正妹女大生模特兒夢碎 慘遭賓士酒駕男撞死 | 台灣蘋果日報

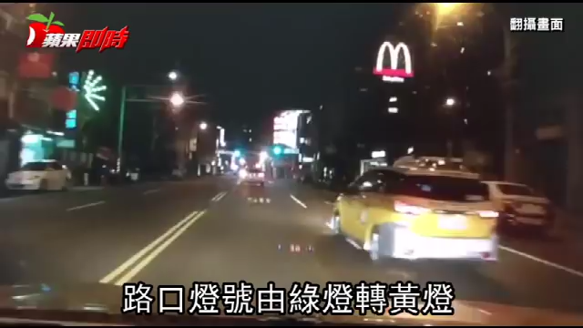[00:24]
时间回到案发前七秒，路口灯号由绿灯转黄灯，宾士车想抢黄灯左转，撞上直行的女大生。